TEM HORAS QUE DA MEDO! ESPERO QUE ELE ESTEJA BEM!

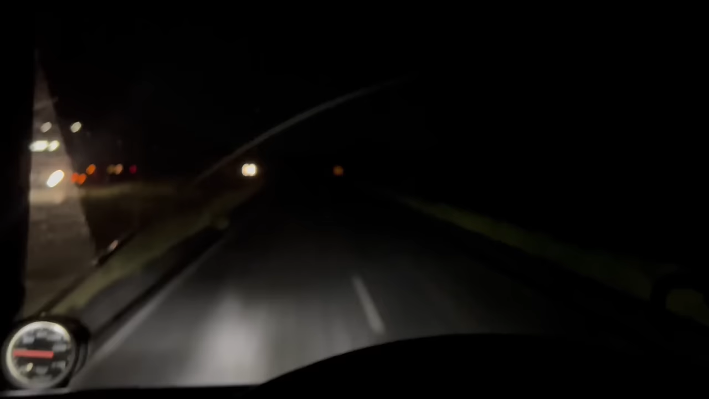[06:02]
Tá ligado nisso aqui? Bom, ali atrás entrei a contramão, esse caralho. E daí, do nada, começamos duplicando. Olha, e às vezes vem pista simples e passa pra pista dupla. Alguém aqui bem certinho, ó. Daí o desvio é pra lá, pô, pro lado de quem tá vindo. Mas olha, tu tá louco.
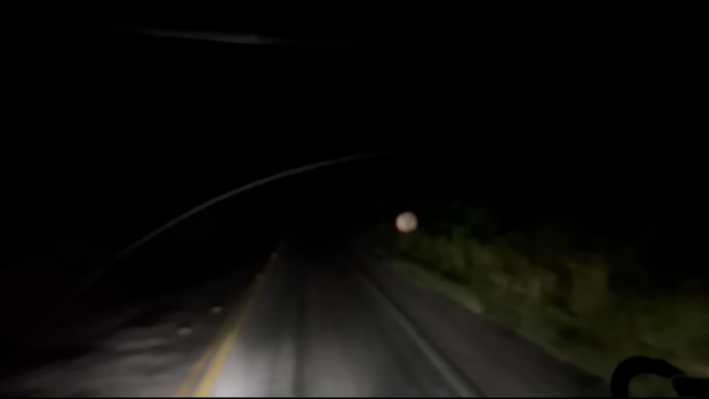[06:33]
Mas antes ali, daí tava assim, tipo aqui ó, uma vai e uma vem, e daí deu,